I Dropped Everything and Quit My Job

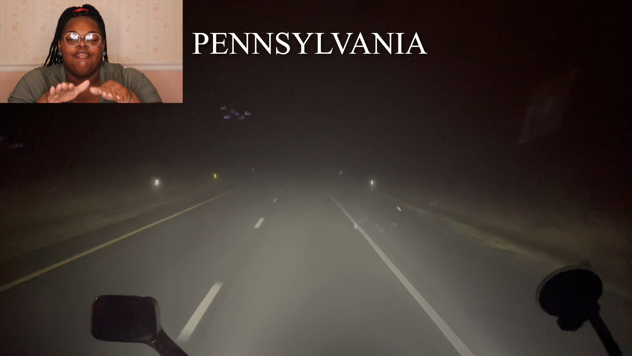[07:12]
So the fog in Pennsylvania is, when it's that dense, actually, at my job, they make you do a simulator. And they tell you, slow down. I did a simulator with two guys and the instructor kept telling them to slow down. They ended up getting something. I put my hazards on, slowed down because I knew I was going to be a hazard. And as you can see from me recording right here, oh, don't worry, I have a stand that I put my phone in to record while I'm driving. So don't worry. This fog is crazy. But I would see other truckers before me, and I don't know if it's just experience or whatever, flying by me.